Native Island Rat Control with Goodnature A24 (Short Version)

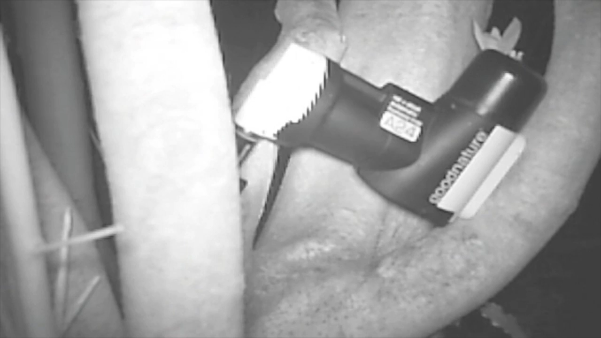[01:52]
The chamber of CO2 automatically refills, making the trap instantly available to kill again.